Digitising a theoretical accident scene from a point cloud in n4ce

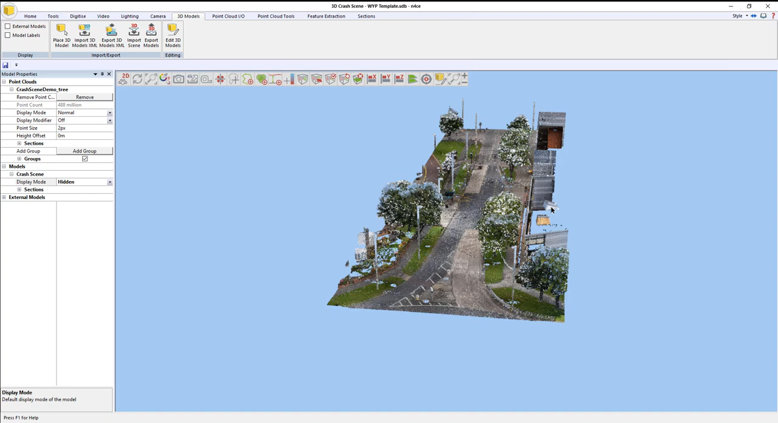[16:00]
So, I'm basically just left with the point cloud. And I'm also going to remove the top of the data, because otherwise that'll get in the image as well.
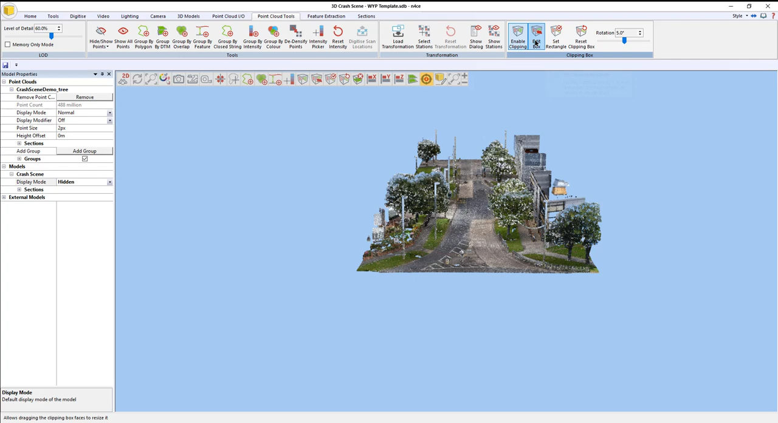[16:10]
So, obviously, it's quite a slim site, so it's quite a flat site, so I can get away with it this way.
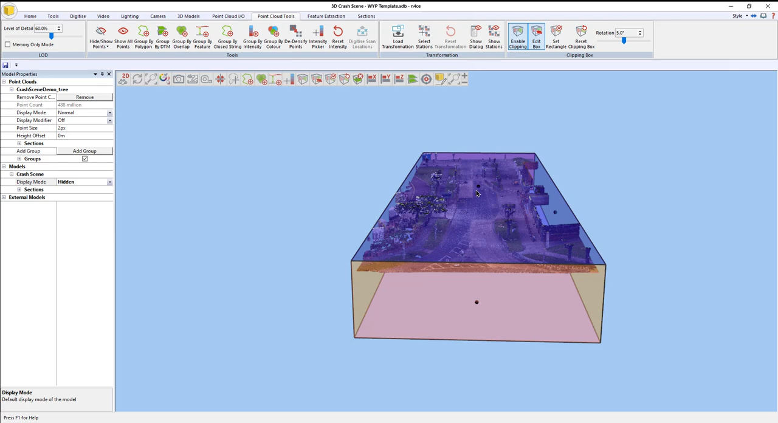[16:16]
The other way of doing it would be to use the grouping tool and essentially group it from the side.
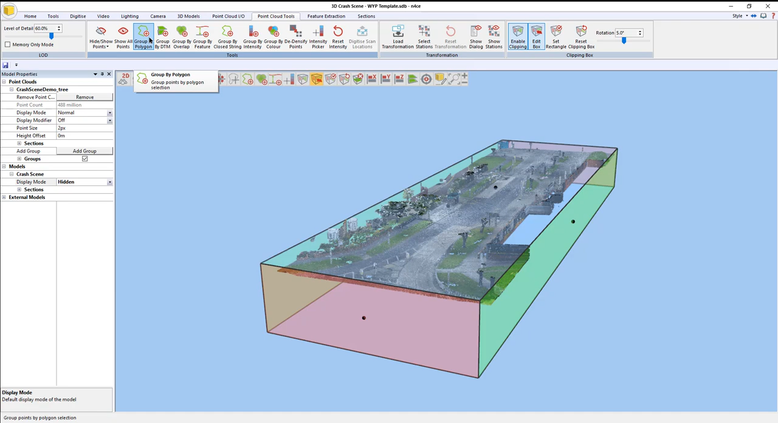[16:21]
So, I could just basically turn everything off from the side, but this is going to be an easy way of doing it just for now. So,
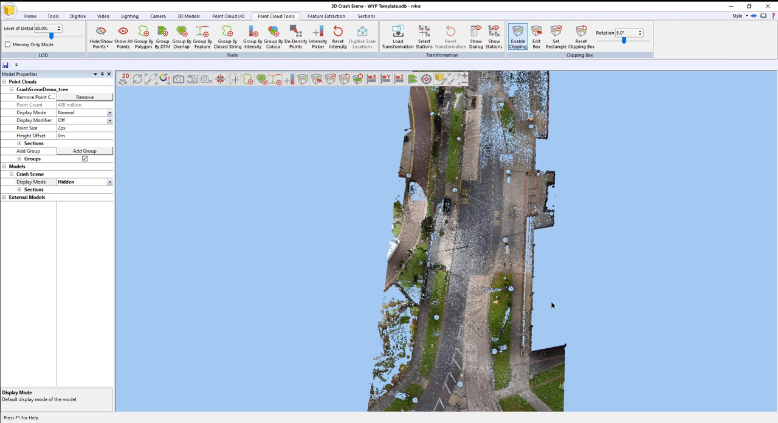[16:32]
we'll undo that and now I'm just going to go to tools, image. So, here we can actually choose the resolution of the image. So, 4K, 4,000 pixels basically. So, if it was four meters long, it would be one pixel per millimeter. If it was eight meters long, it would be one pixel per two millimeters. We've obviously got quite a large site here. And if I go over to the camera, cancel that tool, sorry. If I go to 2D first, turn on the scale bar, because then that will give me an idea of how big an image to create.
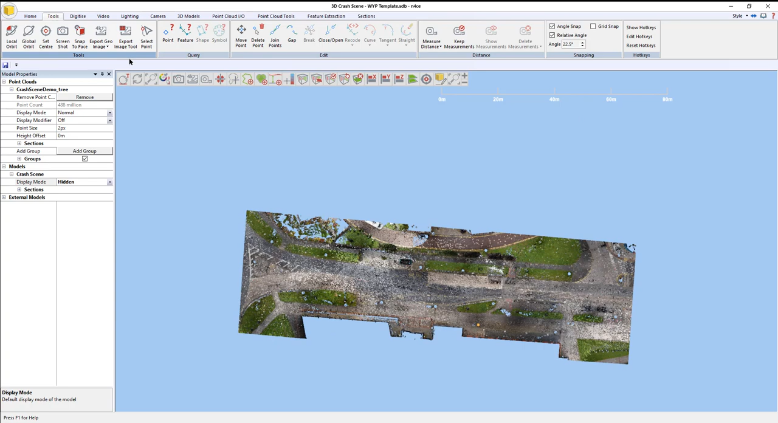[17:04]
So, if I go to tools, export image. Okay, so that's 80 meters long. So, if I was to do it, say, to 10, 10K, it would be sort of one point per eight mil. So, let's go double that. So, I'm just going to go to custom, main view, and let's go for, say, 30,000, 30,000 pixels.
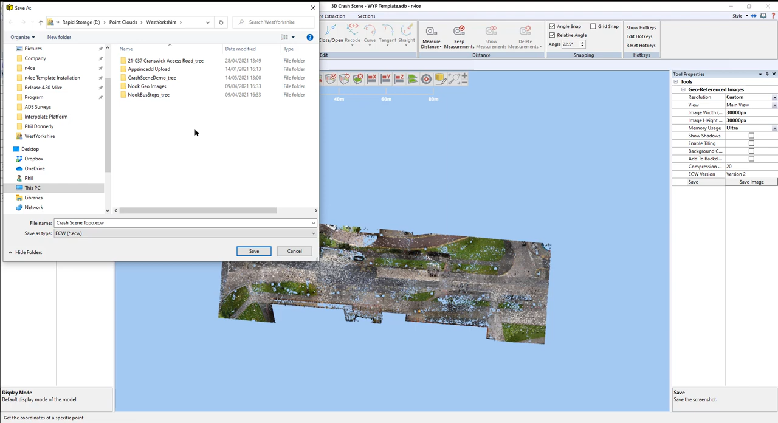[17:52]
topo, and be very careful to set it to an ECW because an ECW is a very, very efficient compressed file format and is much faster than the GeoTIFF. So, hit save. Perfect. So, if I go to my model, out B for back cloth,
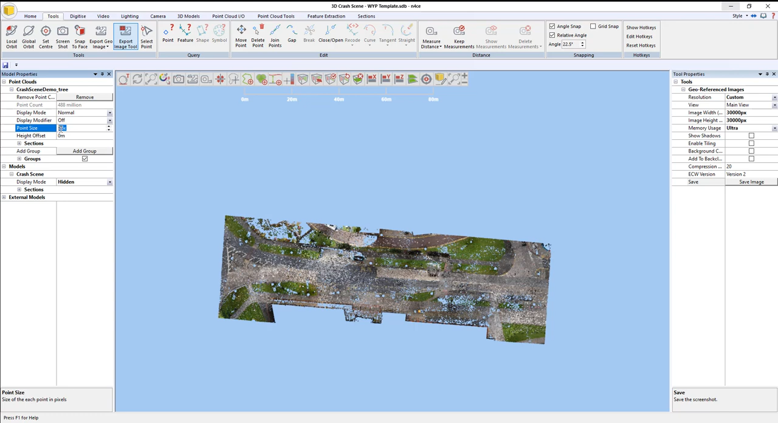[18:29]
you may have to employ a little trick and that's to increase the point size of the pixels so that when you create the image, you can actually see more detail. Otherwise, you can end up sort of seeing through the point cloud and you don't kind of see much detail.
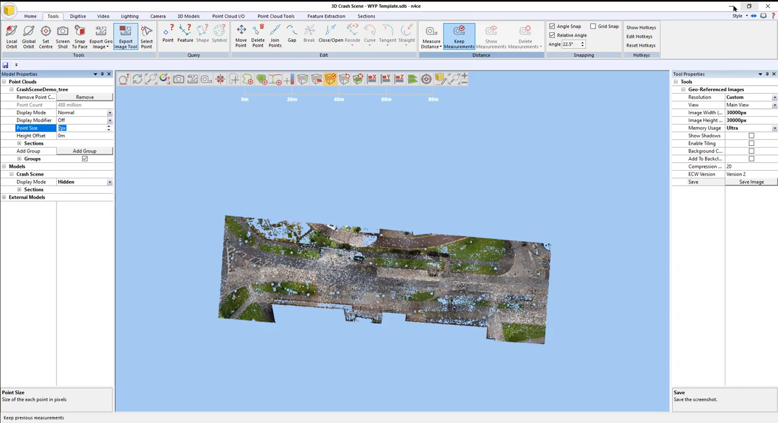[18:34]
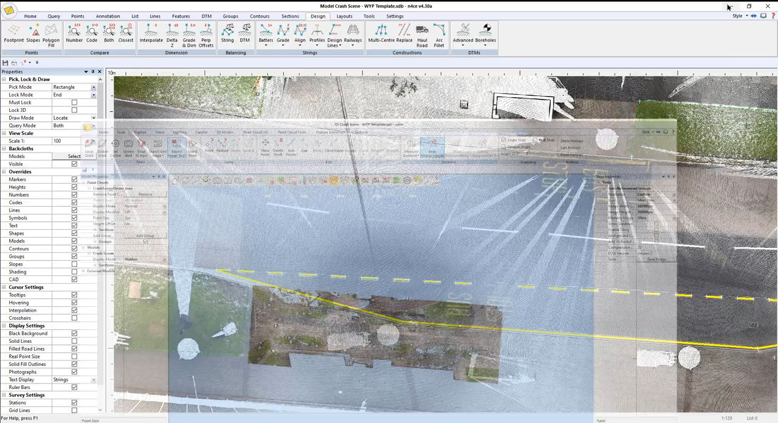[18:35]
If I just minimize that here, you can see we've got plenty of detail and it's all looking fine and here is the segment that I missed. So, just to show you that I can do this manually in here, I'm going to go points, insert and it was white line and we're going to choose our code. So, make it interpolate onto the point cloud.
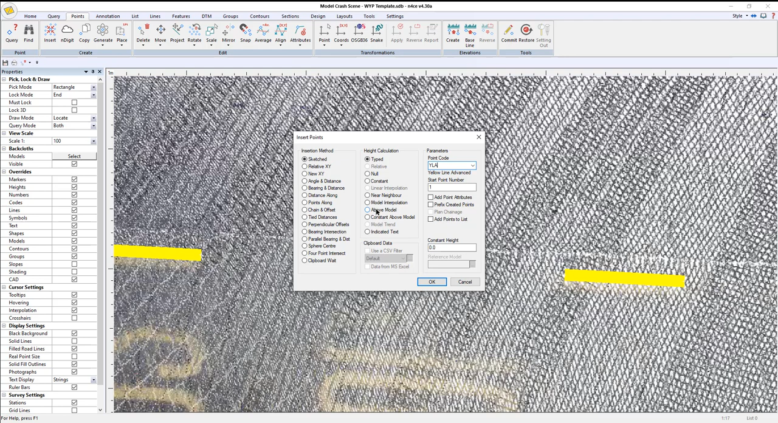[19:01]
So, we'll say model interpolate onto the point cloud and it's going to basically pick the lowest level within that search radius.
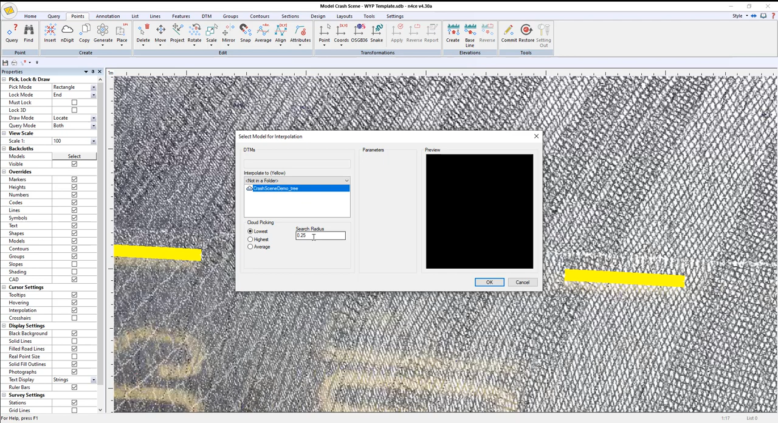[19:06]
It's a bit too much. That's okay. So, put a point there and a point there. Okay. So, there's my dash. Now, the problem is that that is separate to the original string.
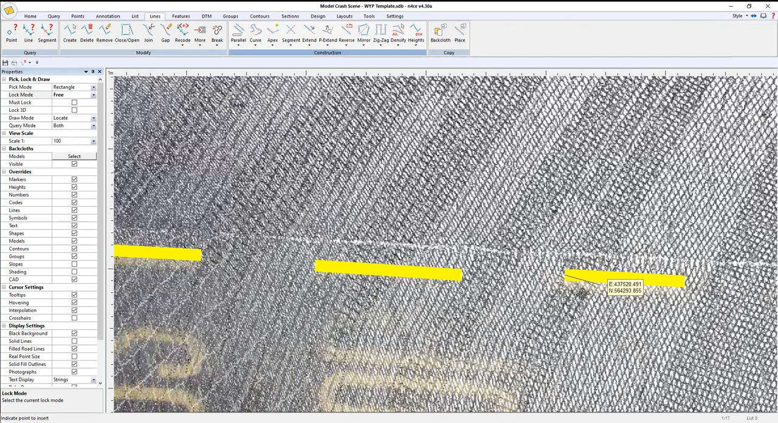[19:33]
So, under lines, I'm going to come down to apex and select insert. Click this feature here. Be mindful to pick that side of the dash. Otherwise, it'll try and set it into the wrong segment and put that point in there and I'm going to hit recode. That does that. Obviously, there's a node here I need to pick up.
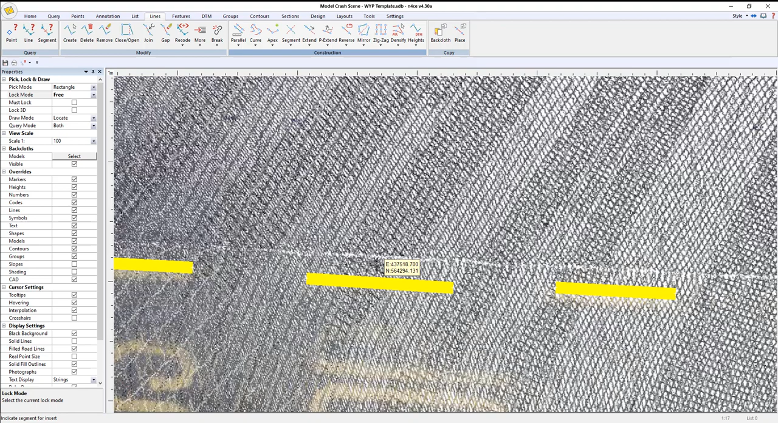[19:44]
There you go. So, now, obviously, I need to do the straightening tool again. Align between.
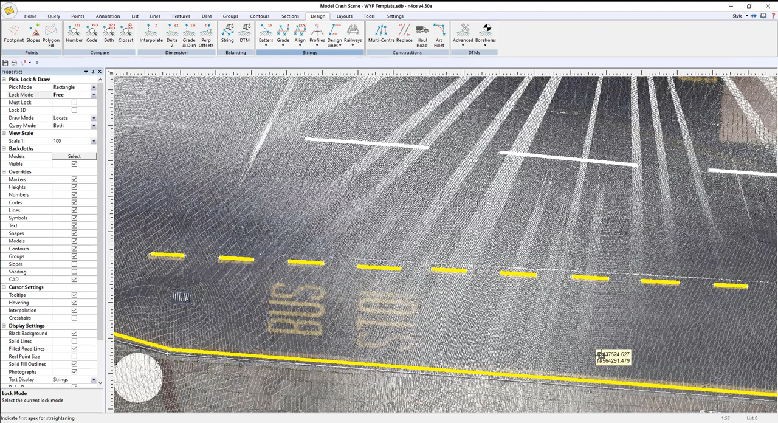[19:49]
There you go. That turns that up.
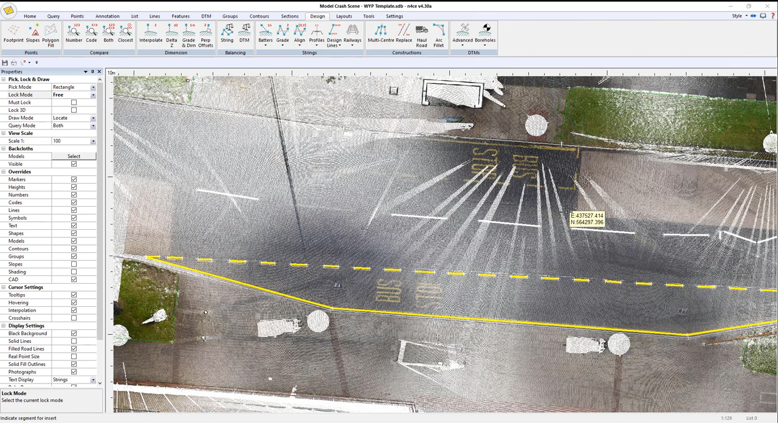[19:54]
What I'm going to do now is I'm going to add the bus stop text.
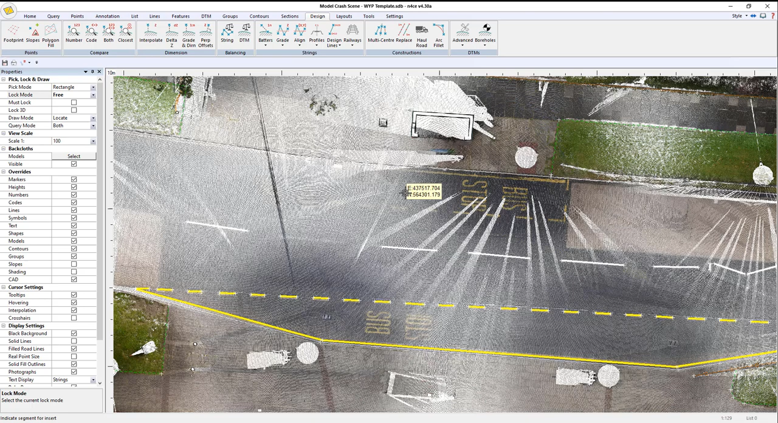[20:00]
Put the bus stops in and all that little detail such as that. So, and we'll zoom in to bus and stop.
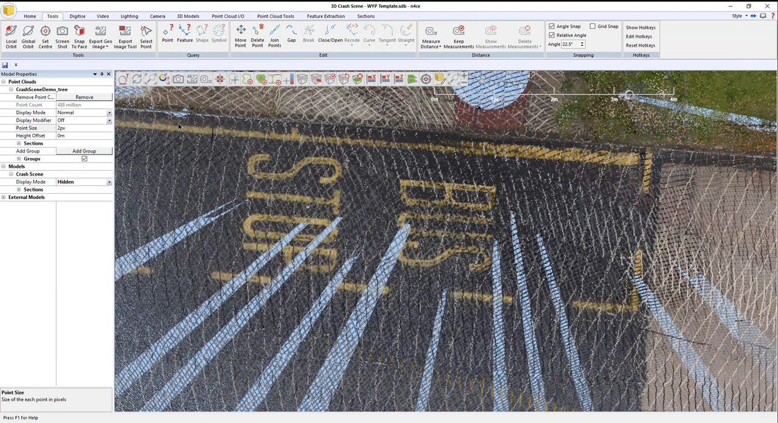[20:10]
So, the code for that is the code text. Okay. So, if I hit select, add, that goes in. So, I'm going to set the text value to bus and I'm going to select the next point and the next point. So, if I now look in the model view, you can see we have bus in there. So, I did the stop now.
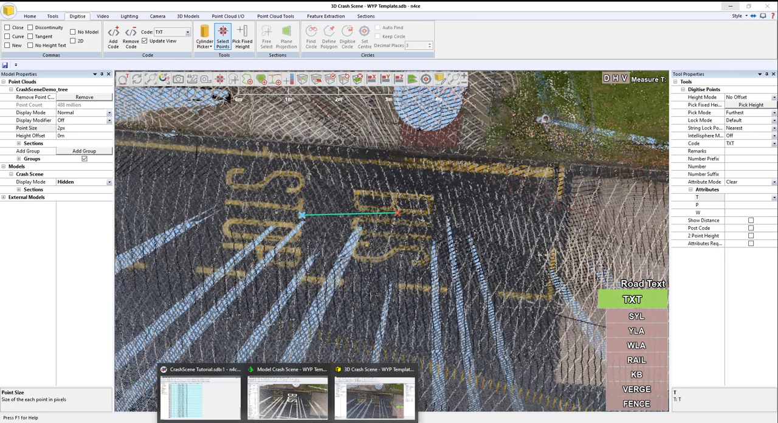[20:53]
So, set the text. Stop. One. Two. And three. Just check that. There we go. So, if I untick the backlog. There you go. Bus stop. Don't forget, these point markers are always being turned off. So, you can tidy up later on.
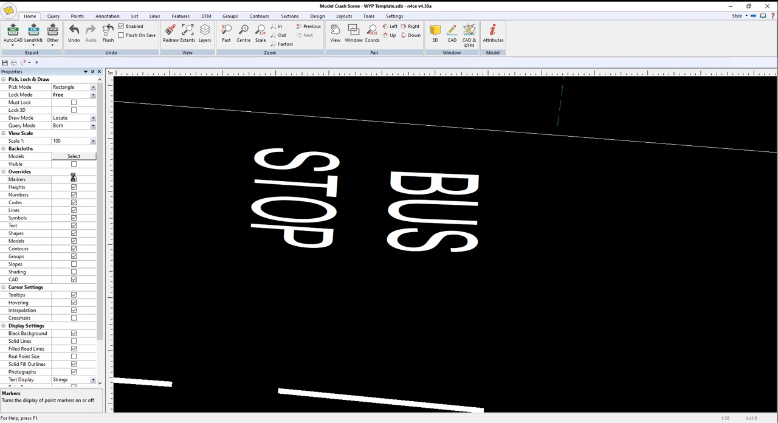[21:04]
They're just there to show the points were stored. So, I'm just going to repeat that text for the other text in the drawing. So, that should take care of the bus stops.
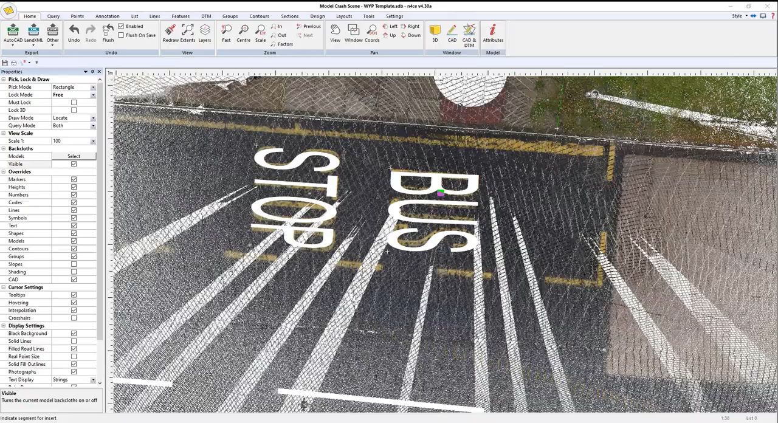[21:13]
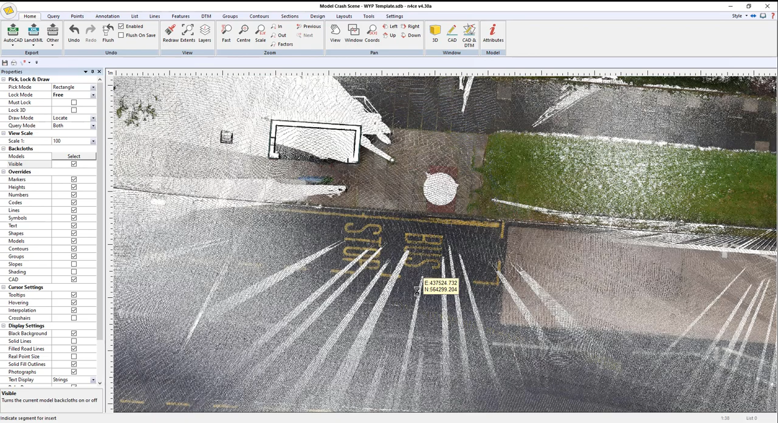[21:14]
Which it does. Now, the bus stop text that is. Now, I'm going to digitize in the bus stop itself. Okay. So, if I zoom in the bus stop.
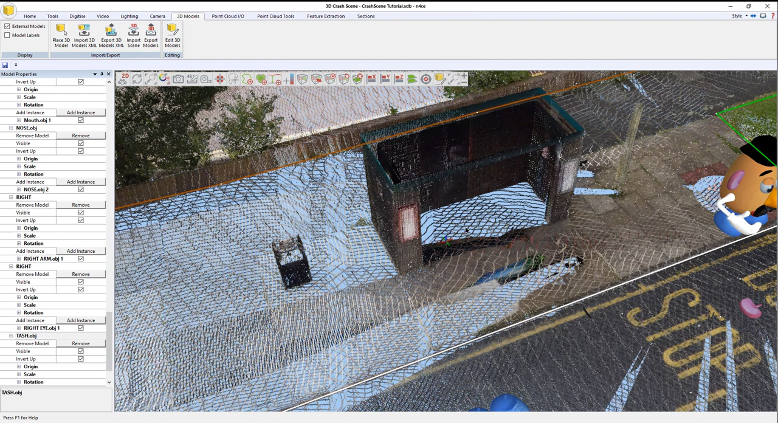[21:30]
So, the code I'm going to use for that is rect. So, rect draws a rectangle and puts the text inside that we want to.
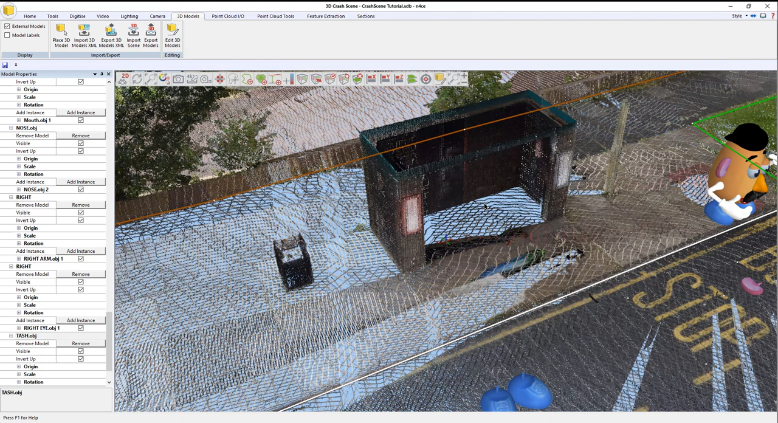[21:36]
That we've already pre-specified in the choice list. Or we obviously can change later on.
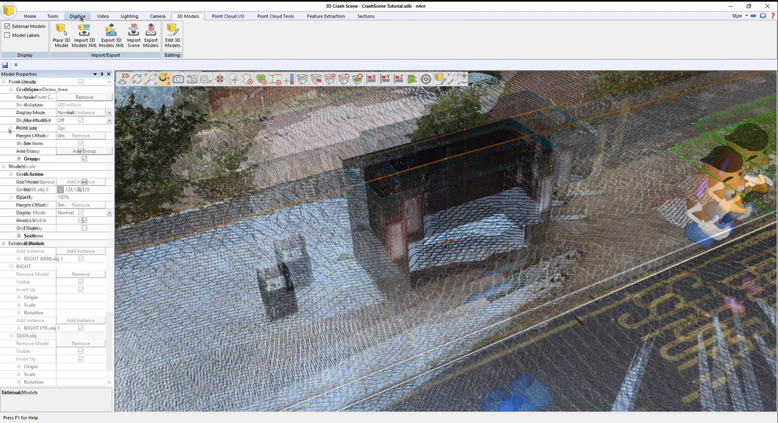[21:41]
To digitize. Put in the code rect. For rectangle. Select. And it's a bus stop. So, in this case, we are actually selecting predefined text that can actually be all on one line. Before, we were defining individual lines of text for bus and stop. But in this situation, I'm just going to put the whole word bus stop inside the rectangle. And what you do is you pick up the long edge first. So, we'll go from there. To there. And it's a point anywhere along the other side.
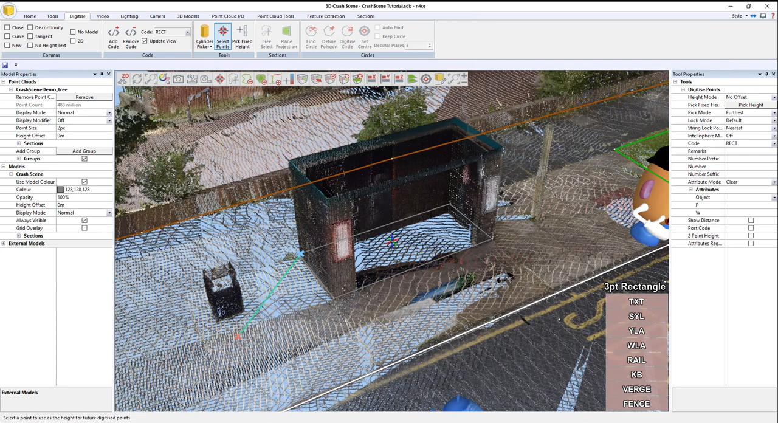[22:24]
So, I'm going to just pick there. That will go in. Okay. So, that's in there now. I'll do the same for the bin. Let's change it to bin. So, one. Two. Three.